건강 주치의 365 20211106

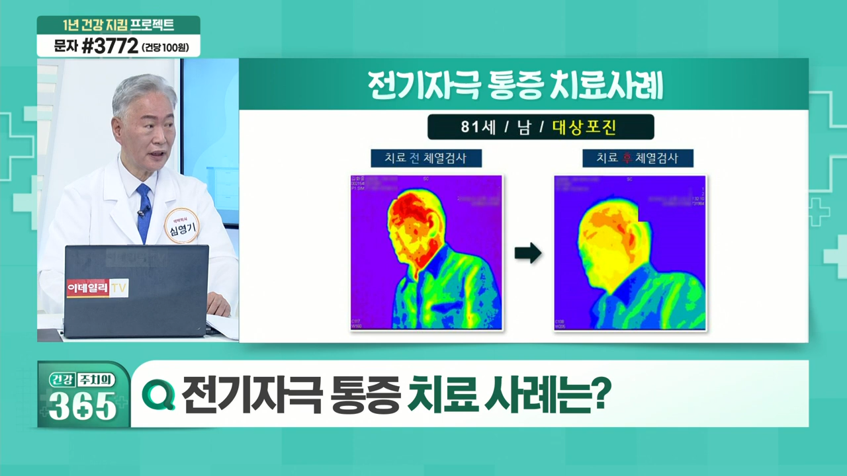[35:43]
치료 직후에 빨간 게 많이 없어진 걸 볼 수는 있는데 하여튼 쉽지는 않지만 꾸준히 하면 그래도 대상포진 통증이 후유증 통증이 상당히 심각하게 아파요. 그래서 진통제 보통 약물 중독이 돼서 오시거든요. 그런데 약물을 끊고도 지낼 수 있고 통증도 아주 서서히 조금씩 줄어들게 해드릴 수까지는 있다. 이렇게 말씀드리고 싶습니다. 아버님 같은 경우에는 머리 부분에 두통이나 이런 게 심해지는 건가요? 대상포진이 이 안면 쪽으로 신경을 침범한 경우죠.